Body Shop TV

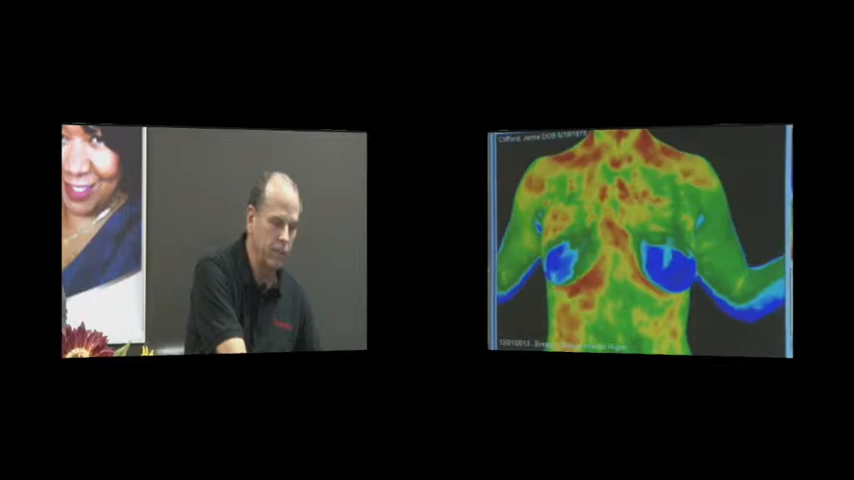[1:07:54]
So the results would have to be read by a physician? Yes, actually, this is a file that will get sent, right?
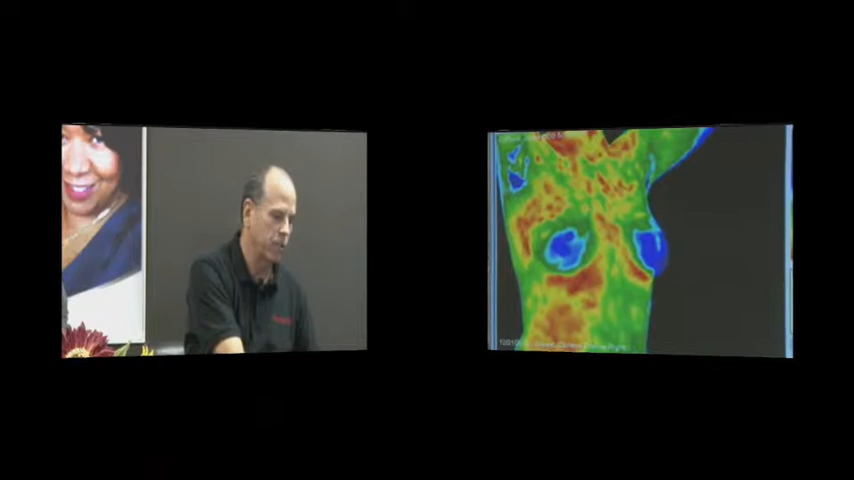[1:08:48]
I just want to show you the right side, the left side.
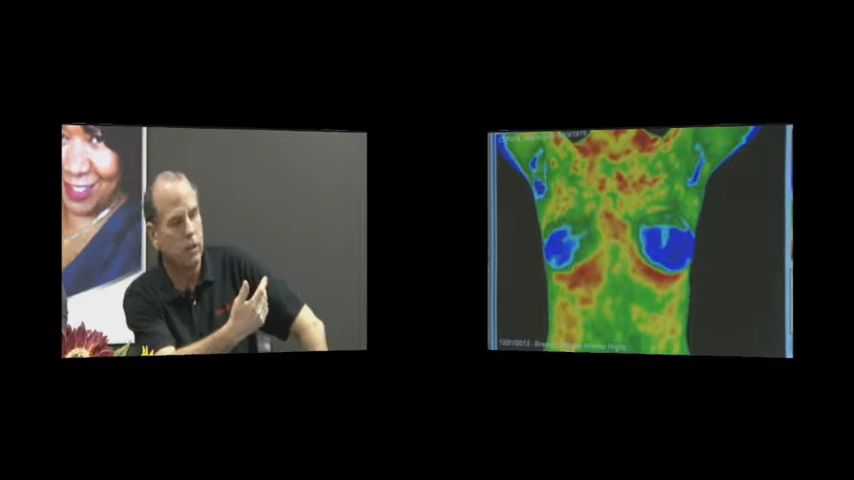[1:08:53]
Now, as you're looking at it, right, what looks on the screen to be the left is her right side.
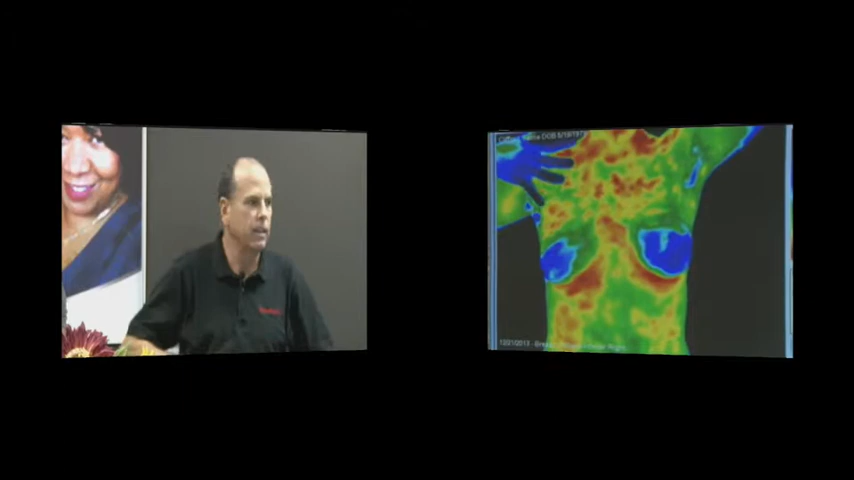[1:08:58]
But now, that's her right, and that's the left. What side is your right? The left.
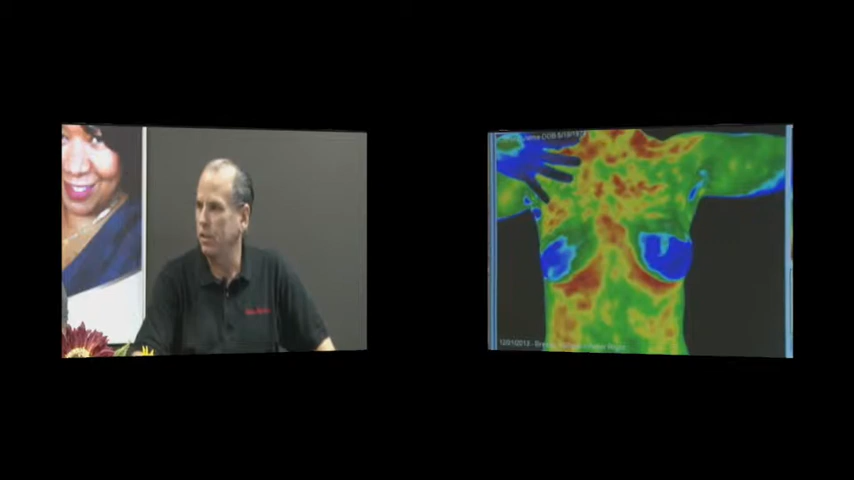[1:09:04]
You're looking at the left side is her right. It's a mirror image. It's backwards. All right. Now, on the right side here, right? Well, on her right side, on the left side on the screen,
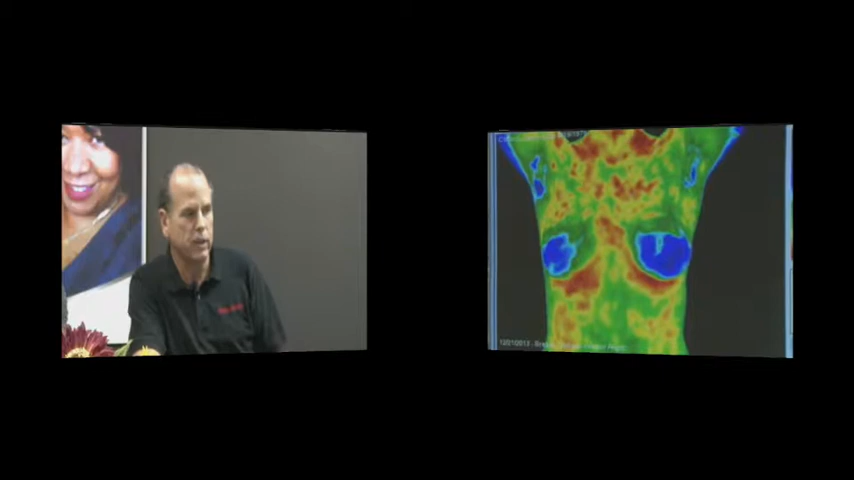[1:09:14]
you'll see that kind of inflamed reddish area there. Right, under the breast.
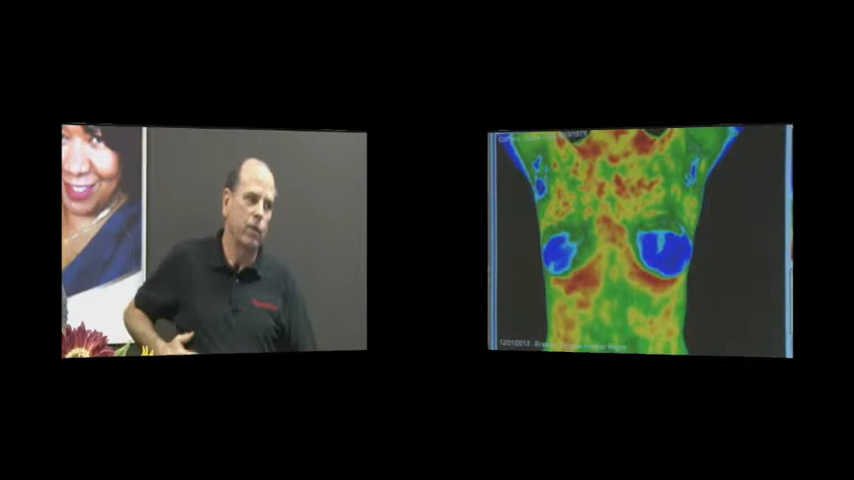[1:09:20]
That's an area about where your liver is. All right. So there may be some inflammation there with the liver.
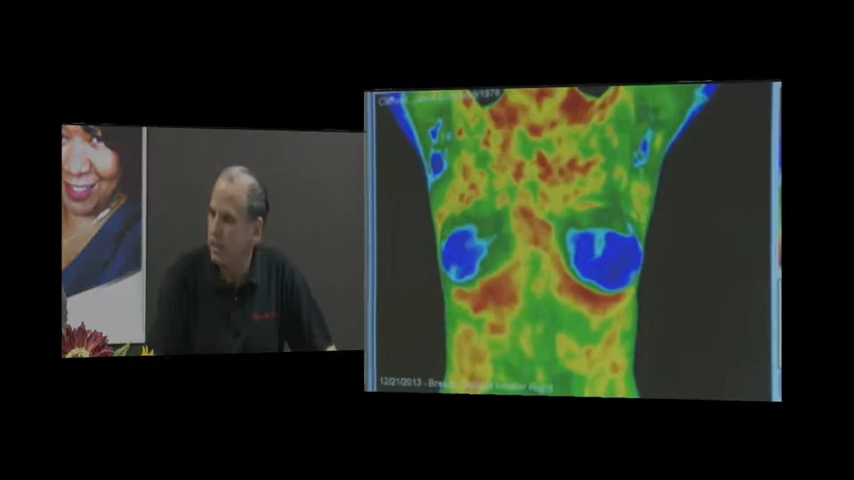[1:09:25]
Again, we're not medical doctors. We're not going to diagnose and tell you that you have a problem there. But that could be what's something going on. Could she also have inflammation in her fat storage? Well, it'd be possible, but not too likely.
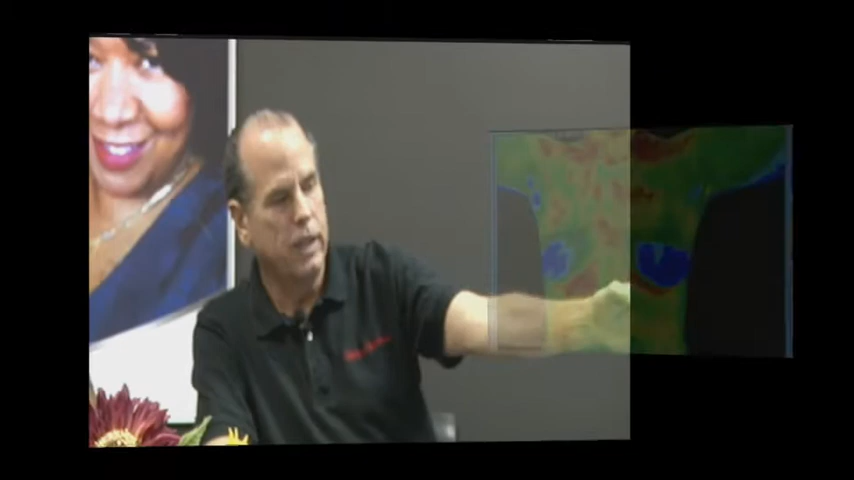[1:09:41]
I mean, see now below that, you see a little bit of inflammation, also another inflamed area there.
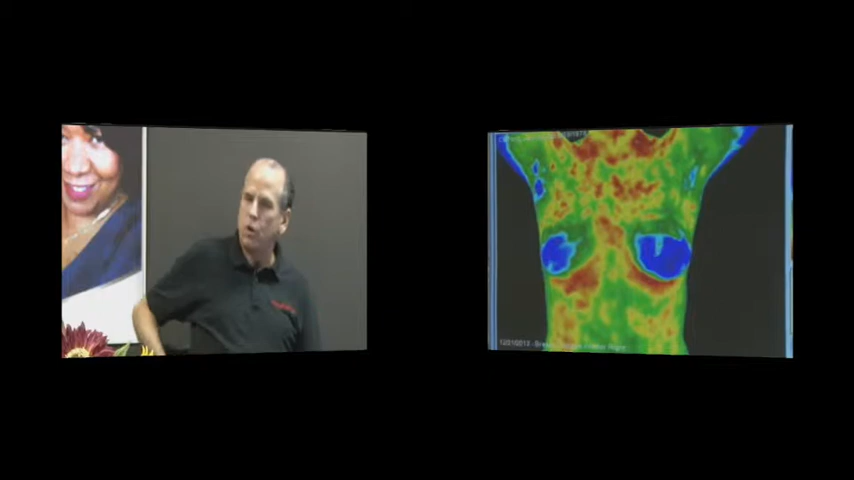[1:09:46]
That's about right where the colon is making the turn under the liver. So that's on the right side.
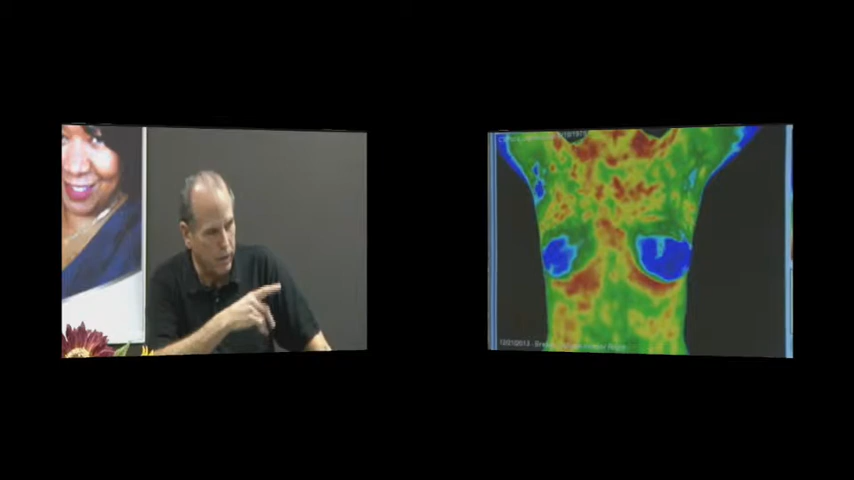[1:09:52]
On the right side. What if she took her hand and rubbed on that area? Yeah, just touch that area there. Just rub right there. Up higher.
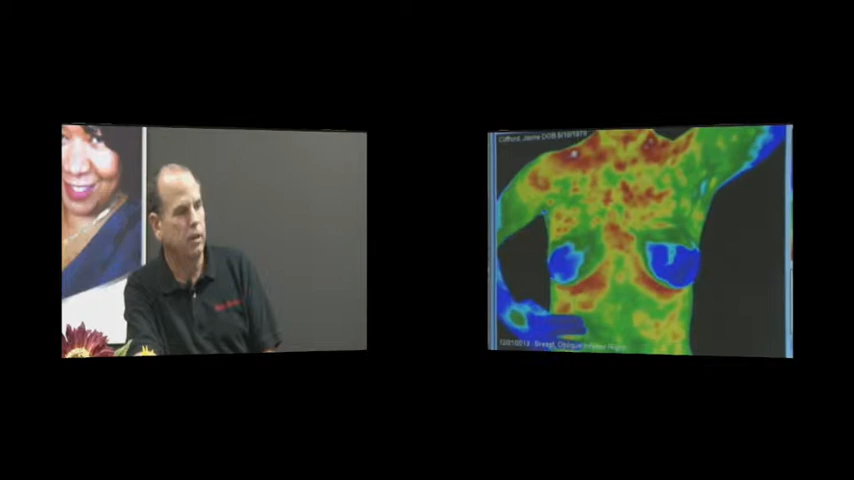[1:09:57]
Up higher. He wants to go higher. Yeah. So my hands are colder than my body.
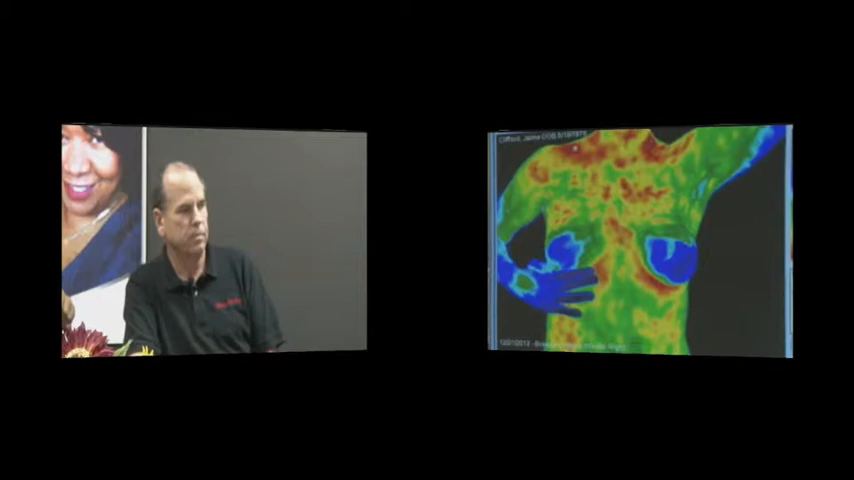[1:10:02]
Yeah, well, she's going to cool the area slightly. Now, you're going to have to wait. Now, see, once you've done something like that, you have to wait now for the body's heat and everything will all come to the surface again.
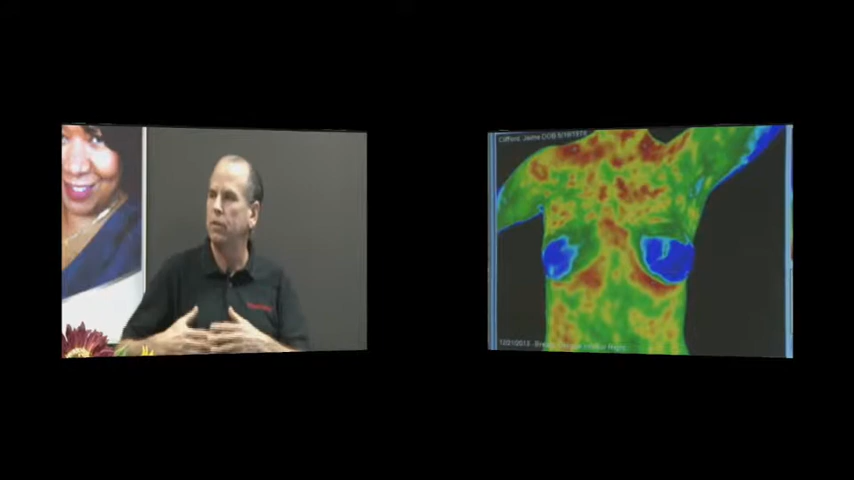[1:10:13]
So it'll take, see, it's starting to come back already, see? It'll come back, but it takes a little bit of time to come back once you've done that. That's why when you do a thermography, before you go,
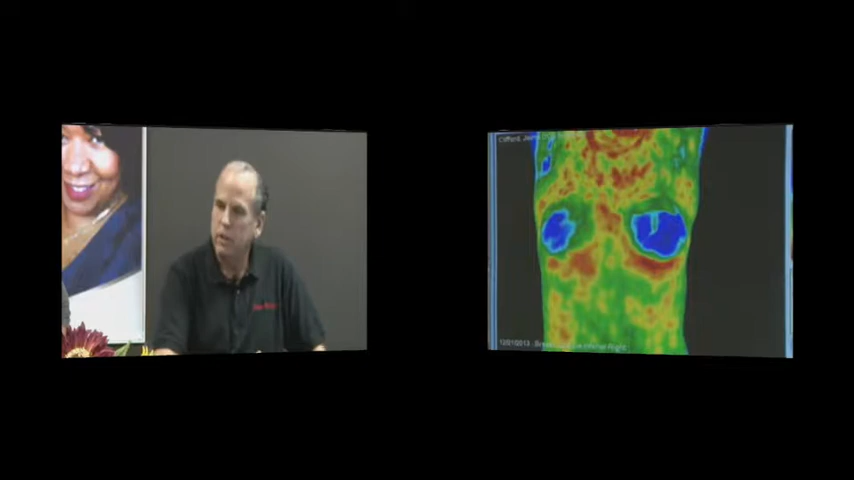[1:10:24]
you know, you want to get out of the shower, you want to come there, you don't want to wear a bra, you don't want to do any exercise, you don't want to drink anything hot, because all these things can change that temperature. Right.
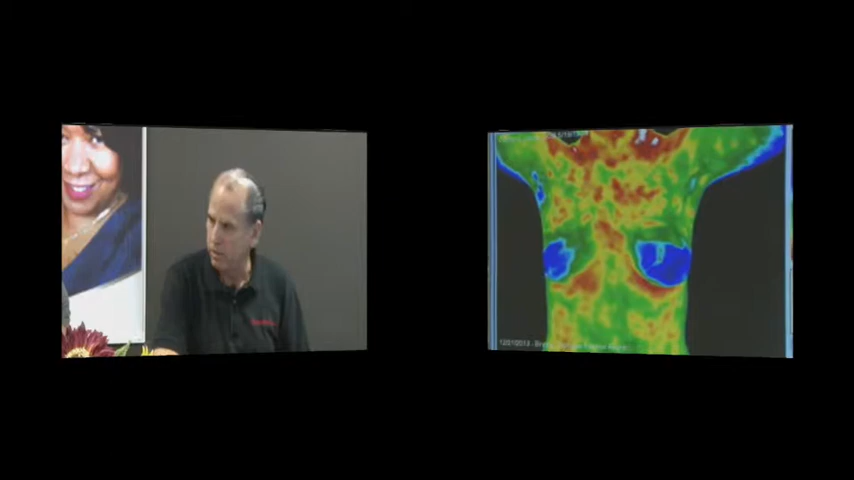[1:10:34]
All right? Wow. Why is like one side bluer than the other? Like the left breast...